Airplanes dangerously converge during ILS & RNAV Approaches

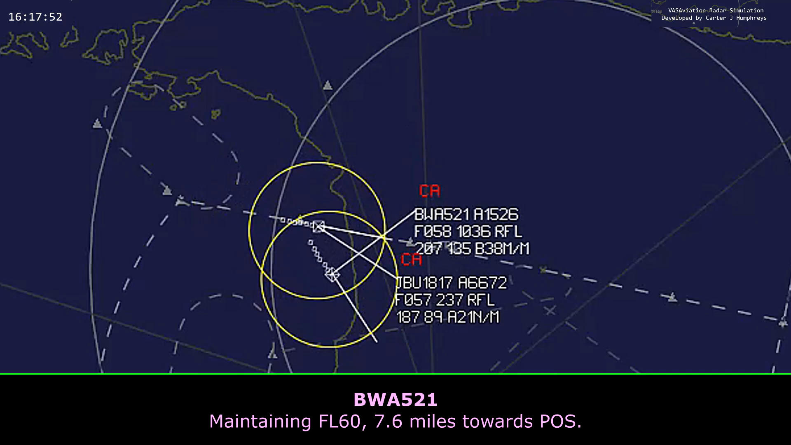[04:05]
7.6 miles towards 4.0. Traffic is behind you.
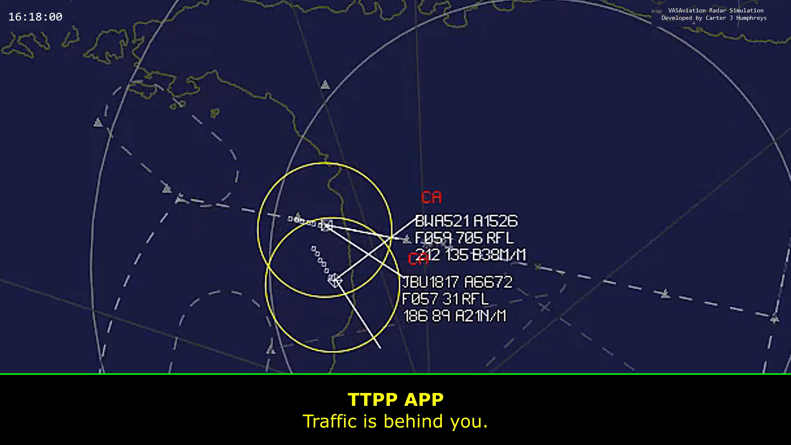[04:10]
We wouldn't be able to see him. 817 is still proceeding southbound.
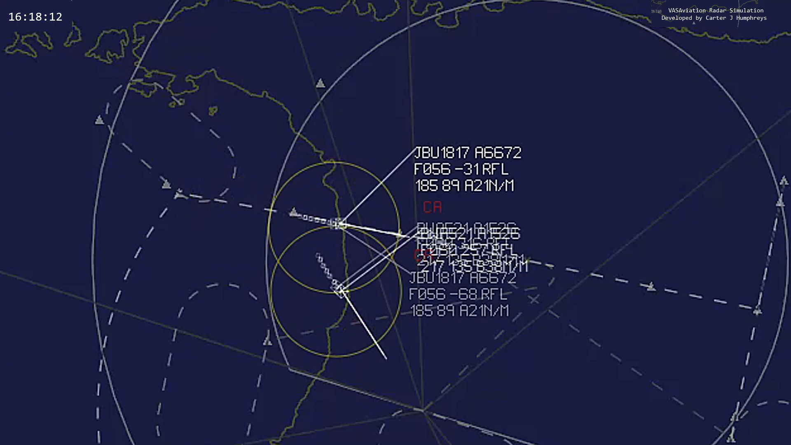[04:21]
JetBlue 1817, stay in tension. Rejoining tension. JetBlue 1817, we are now 2 high to land. Request right 360 to rejoin final.
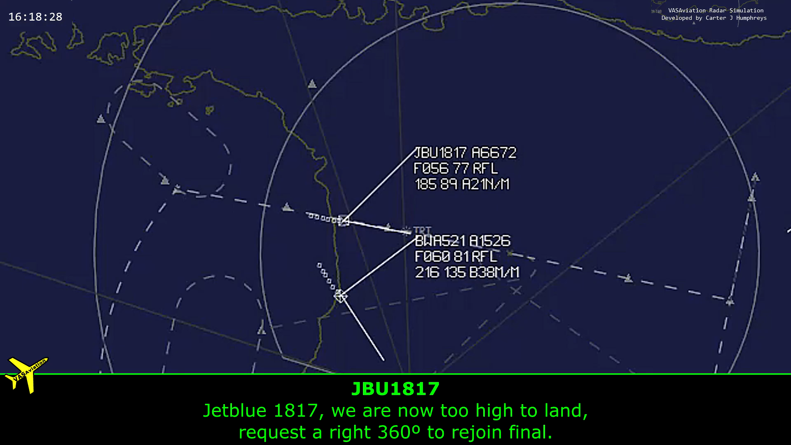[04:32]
1 runway heading or maintain level 060. 1 runway heading to 060, JetBlue 1817.
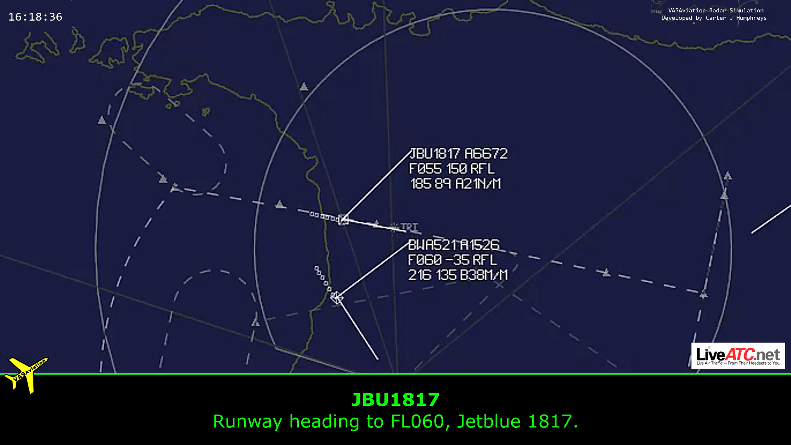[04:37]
JetBlue 1817.
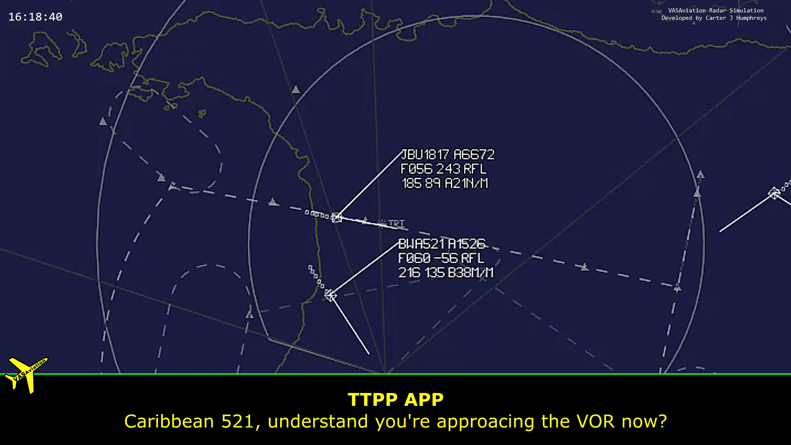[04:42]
and let's confirm you are approaching the VOR now affirmative and now check in over the VOR,
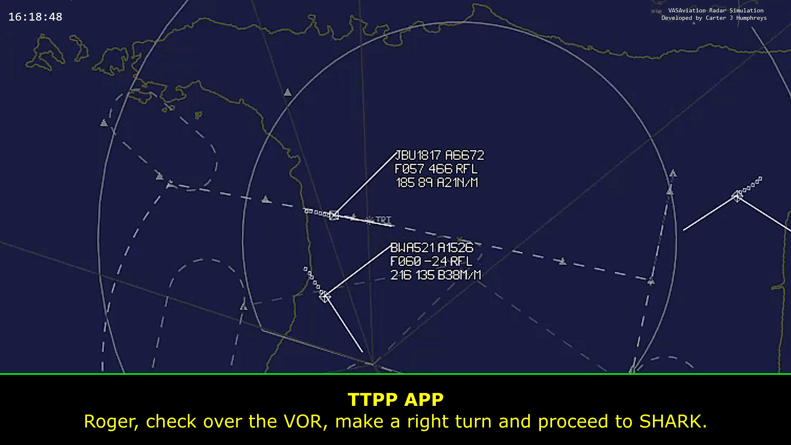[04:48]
make a right to turn and proceed to shop check in over the VOR, right to indirect, check, grab it on 521